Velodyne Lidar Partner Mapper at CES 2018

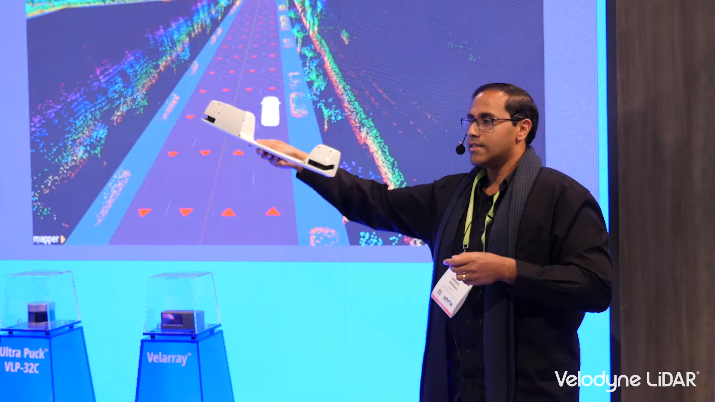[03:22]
This $350 and it's bound to go down to $200 once we scale up to 10,000 units. So for a scale of a few hundred units, it's still $350.
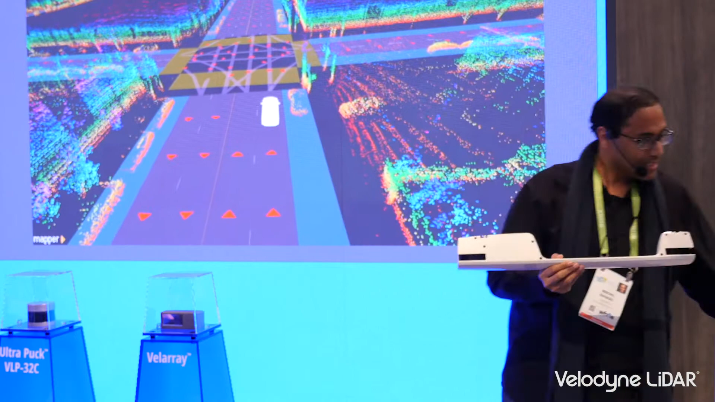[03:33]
So with this device, we produce our maps. But how do we do it, right?